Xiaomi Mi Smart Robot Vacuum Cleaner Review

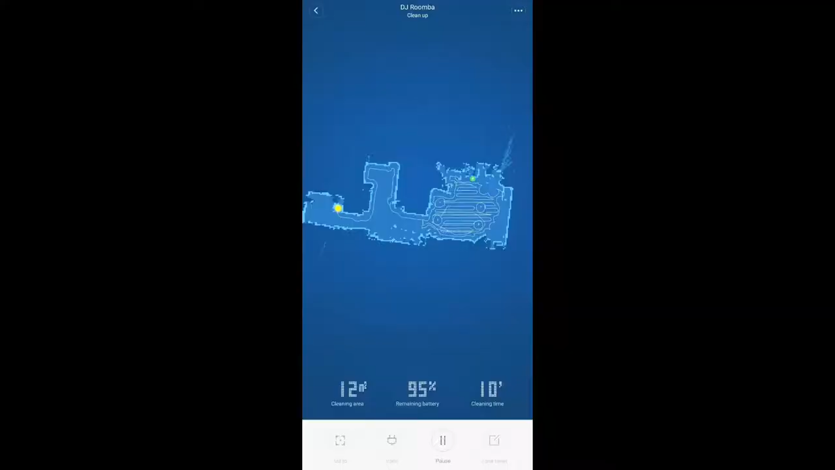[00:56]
So during the first run, it sort of scanned our entire floor area and memorized it. And yeah, so nowadays we just scheduled to run it every Mondays, Wednesdays, and Fridays at 2 o'clock p.m.